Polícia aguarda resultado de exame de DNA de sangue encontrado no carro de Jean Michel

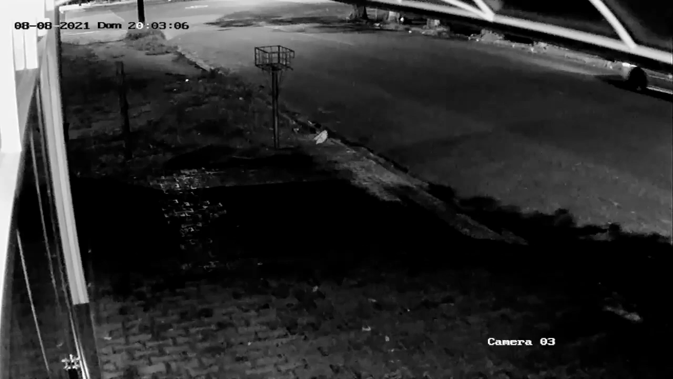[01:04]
Imagens de câmeras de segurança, analisadas pela polícia, mostram um homem com as mesmas características do acusado,
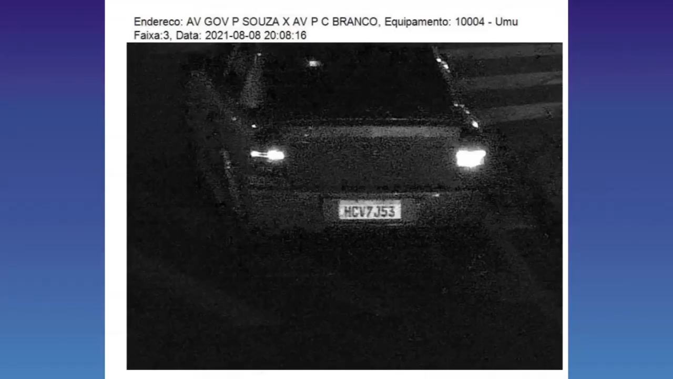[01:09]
dispersando algo em um bueiro, nas proximidades do Bosque dos Chetá.